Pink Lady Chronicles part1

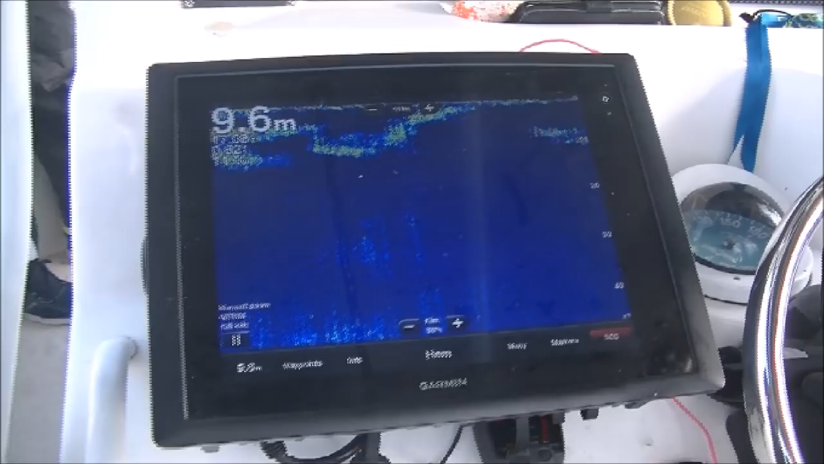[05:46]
On screen: depth 9.6 m
Vi har stora fina ekon 10 meter under båten. Vi har tonfisk här.
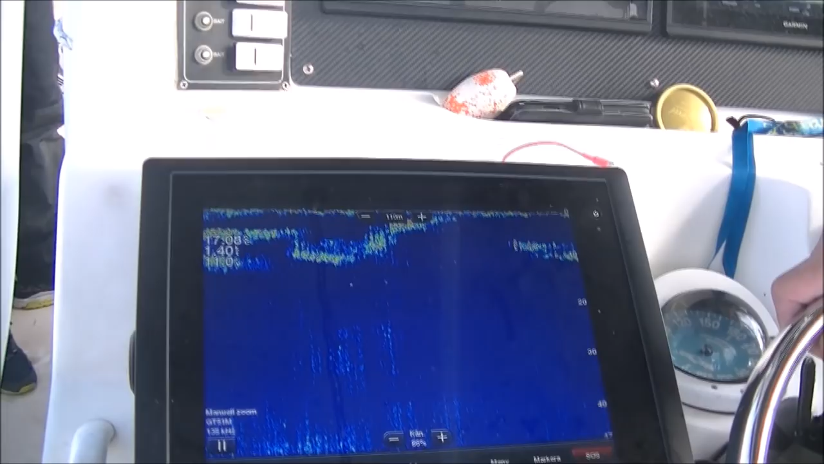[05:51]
Vi förbereder oss nu för tugg. Det ska bli jävligt spännande då.
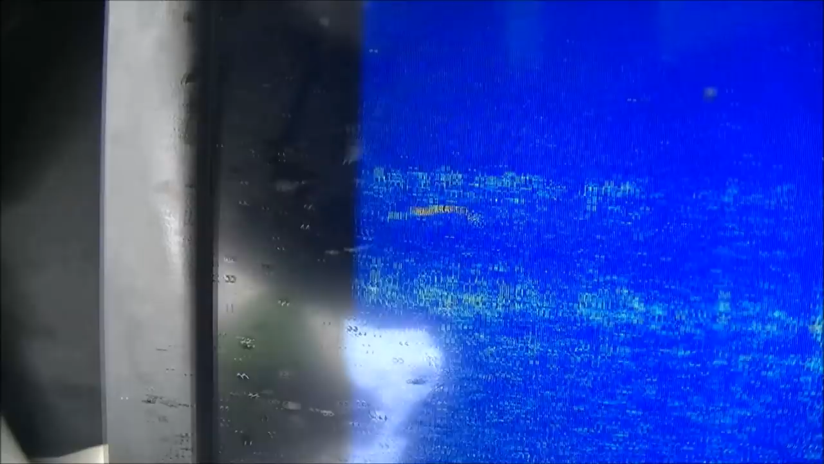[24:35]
Här har vi tonfisk på cirka 100 meter.
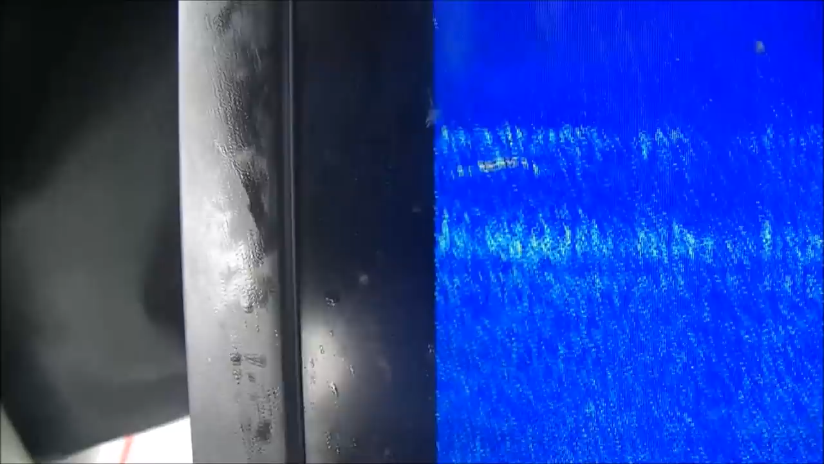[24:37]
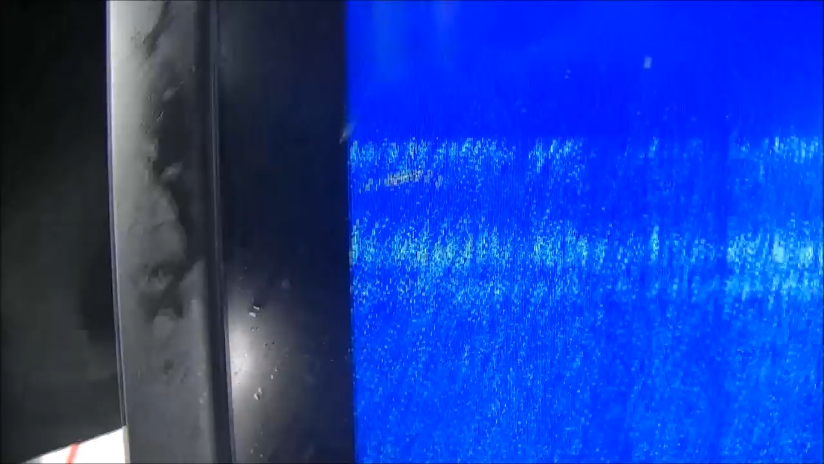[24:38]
Det är ett distinkt eko. Och inte nog med det.